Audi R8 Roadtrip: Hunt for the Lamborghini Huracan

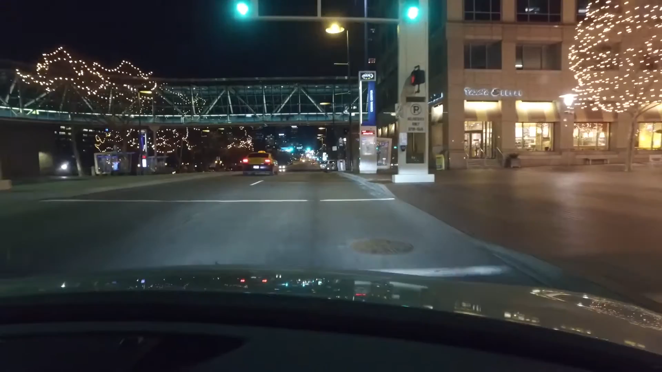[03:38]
Should be right here somewhere. Is it to the right? It's Panera Bread.